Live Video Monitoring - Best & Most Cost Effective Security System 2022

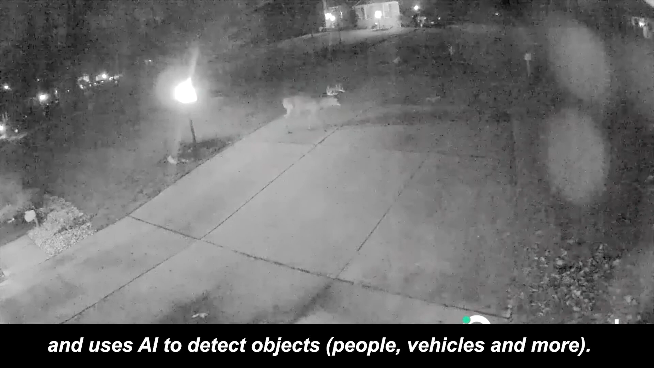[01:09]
We use artificial intelligence through the CAMET and we're able to filter out video with 98% accuracy.